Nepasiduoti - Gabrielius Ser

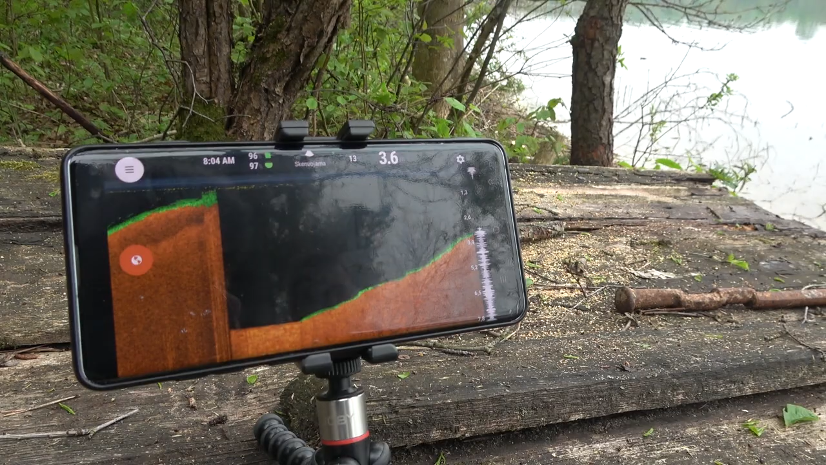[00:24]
jau prasimėtėm šiek tiek su dyperio, prasižiūrėjom, prasiskanavom dugną, matot už manęs pasakiškas nuostabus ežeras.
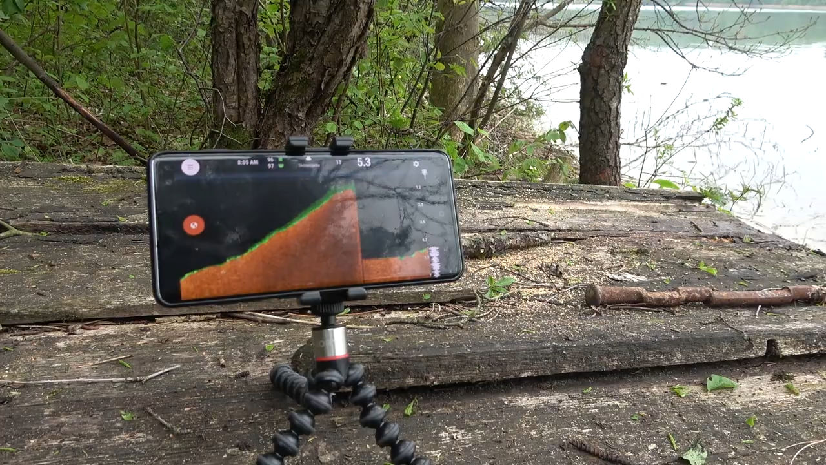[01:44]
Nu. Gerai, tai va. Čia kaip ir aišku, iš principo.
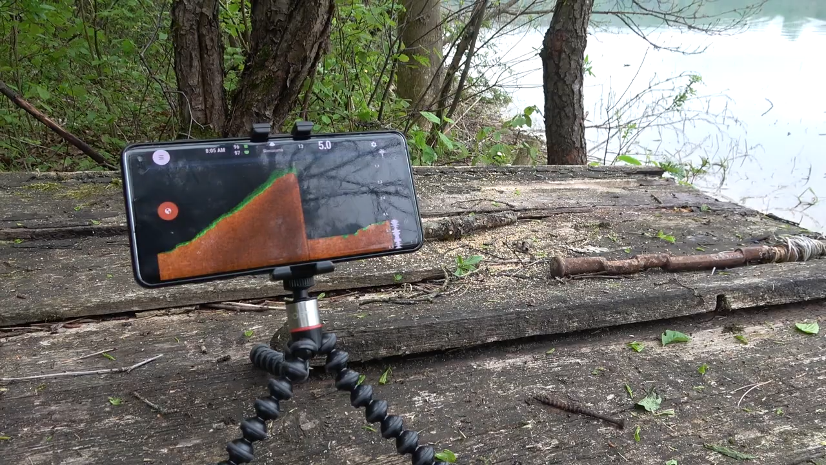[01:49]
Kur tie 5 metrai? Pajūdink dar biškį tą bumbulą. Okay. Aha.
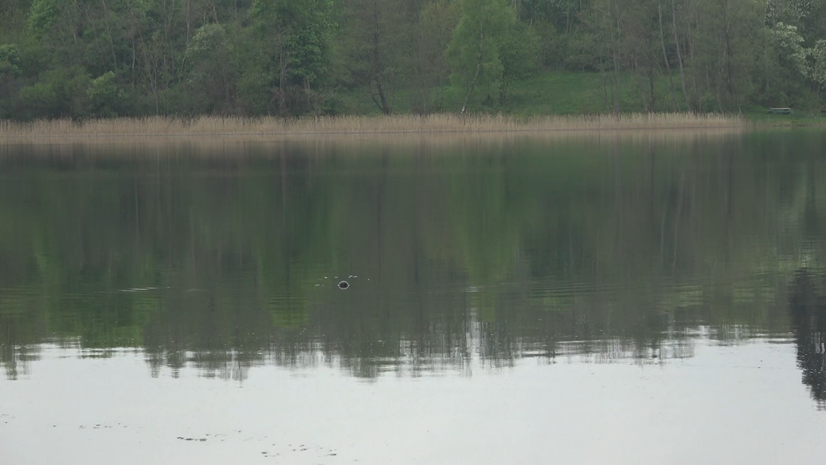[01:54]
5 metrai. Tai biškį ir dabar žiūrint toliau. Jo. Per metrą pusantrą. Per metrą, gerai. Tai va, dugnas.
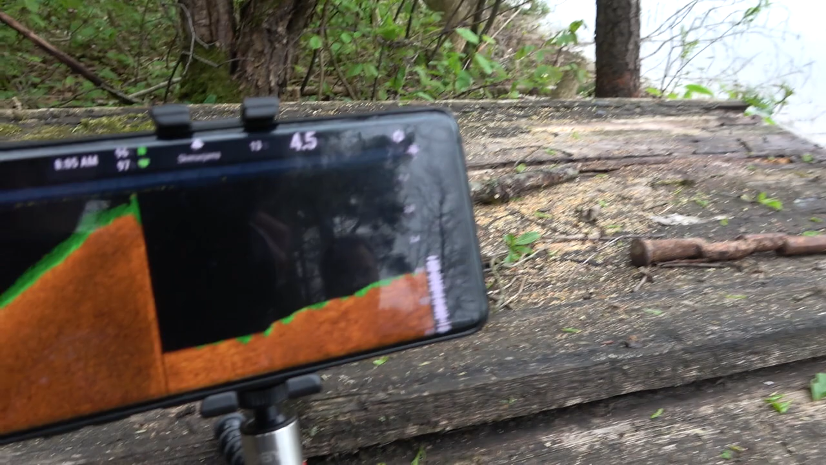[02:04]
Dugnas, dugnas va štai toks, kažkoks. Žiūrėk, čia koksai kalniukas iš karto. Aha. Iš karto gubrys. Čia aišku užtraukti.
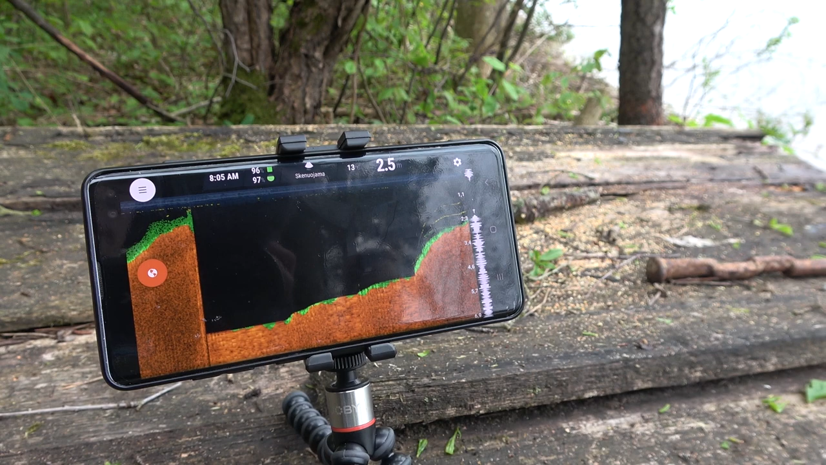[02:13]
Čia man atrodo gali ir lydekus stovėti, žinai. Pirmą gal su spiningu reikia papmėti. Pirmą patikrintą net, kad paskai nebaigyt. No.
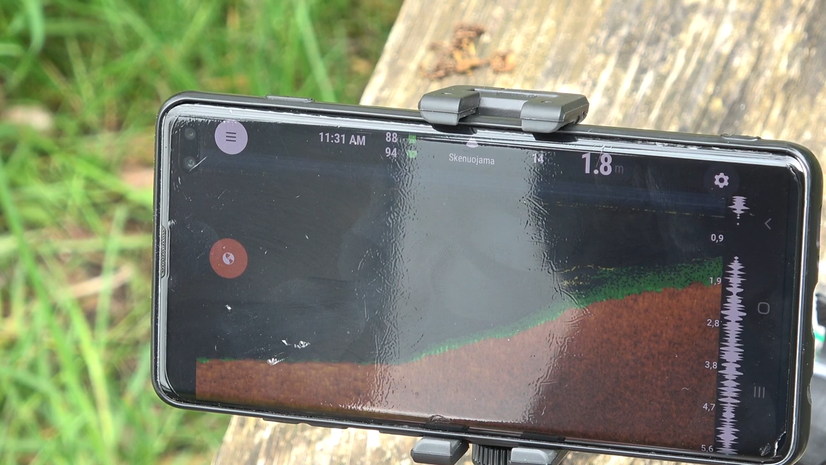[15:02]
On screen: depth 1.8 m
Na ir va čia natų karmiukas žolės. Girdau. prisimenka.
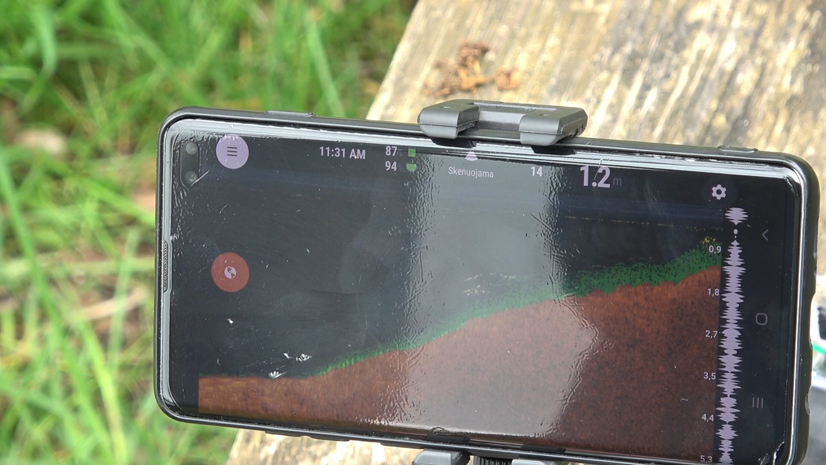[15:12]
On screen: depth 1.2 m
Bet ten, kur žemiau matai, nėra to tokio. Jo, žolių. Geras. Nu, pavyko kažką nustatyti?
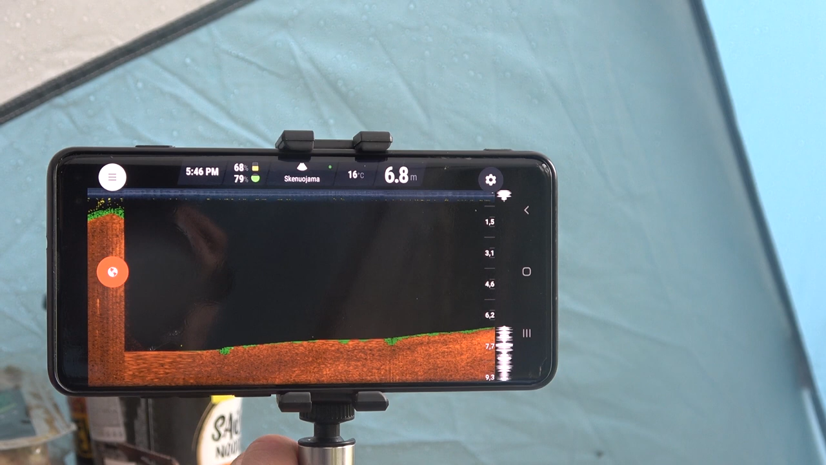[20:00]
On screen: depth 6.8 m, water 16°C
Uh-huh. Ir, nu, va, ir taip eina ir paskui to lygiai pradeda kilti.
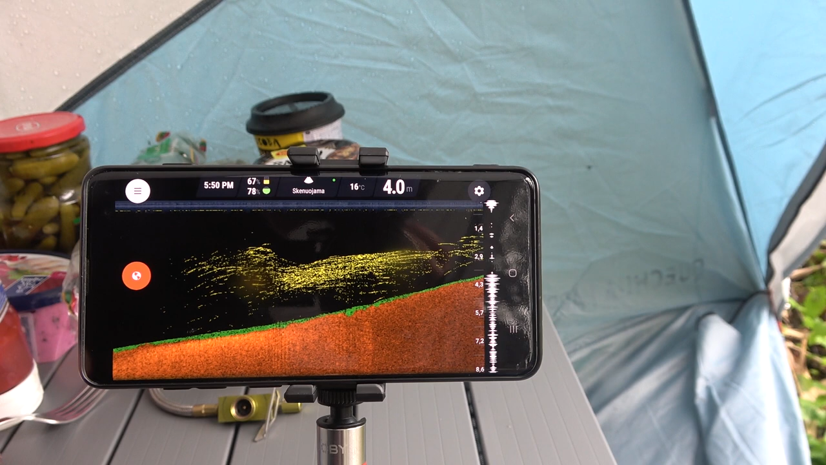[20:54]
On screen: depth 4.0 m, water 16°C
Vėl ar neki dugnį ir nusileis. Kapiec atrodo čia.